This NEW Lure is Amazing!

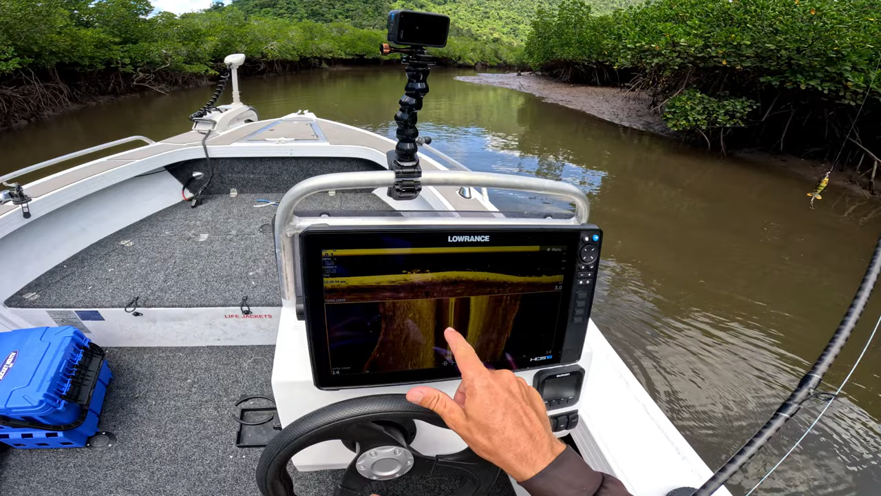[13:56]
So what I might do because the tide's still running out. I'll just turn us around.
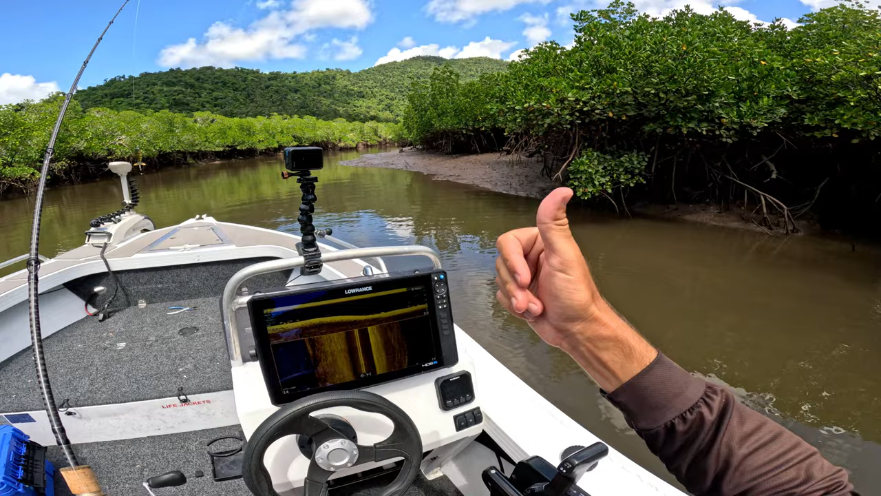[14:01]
We'll go back down current and they'll cast back up current over this fish. Yeah you can see them all here. Yeah look at them coming through on the sounder here. I'm just going to change lures because they're obviously they're down a bit in the water columns.